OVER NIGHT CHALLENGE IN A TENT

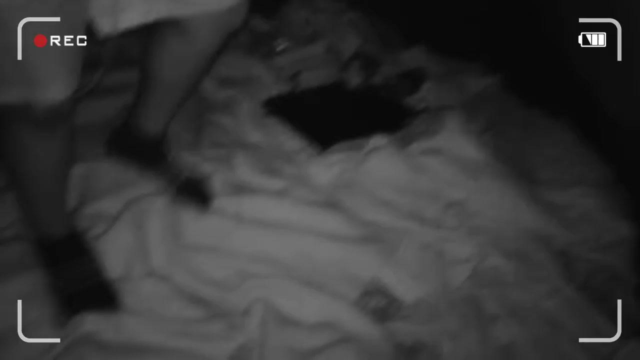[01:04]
Come on, Cribs. You know what I'm saying. You know what I'm saying? This little three bedroom tent, you know what I'm saying? We have the light over here that you're going to be able to see, you know what I'm saying? Over here, we have the snacks, the shoes, the bugs you know to stay busy. Somebody eat, you know what I'm saying?
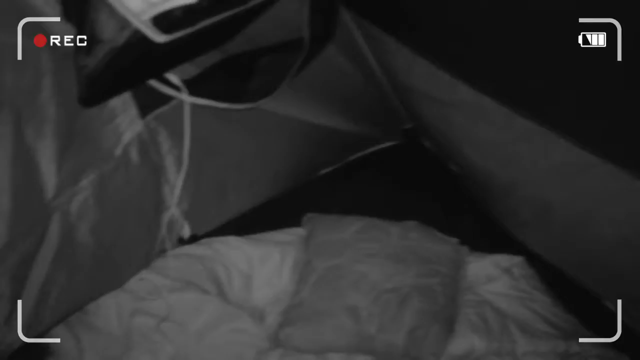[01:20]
and we got my sister's room right here you know what i'm saying and then on the far back left this is my room you know what i'm saying this is why i do my stug and my laptop to edit
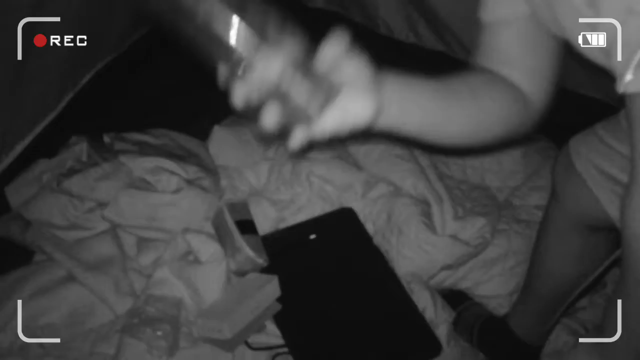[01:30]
you know what i'm saying water you know you gotta stay hydrated and stuff and over here come on over here we got my new chantilly room just there for a little while you know what i'm saying so here and